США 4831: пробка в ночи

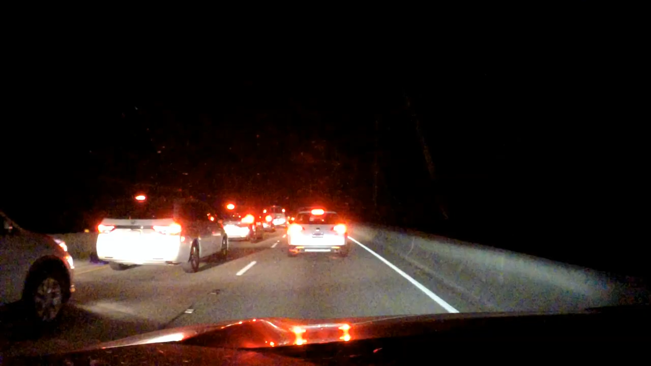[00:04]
добрый вечер друзья доброй ночи так можно сказать сейчас половина 12 мы возвращаемся с побережья в кремниевую долину и тут какая-то пробка надо сказать что в этой пробке едем уже довольно давно и продвинулись не сильно и светлана вот смотрит на сэлфон может показать что там происходит сюда на сэлфоне твоем вот как же какое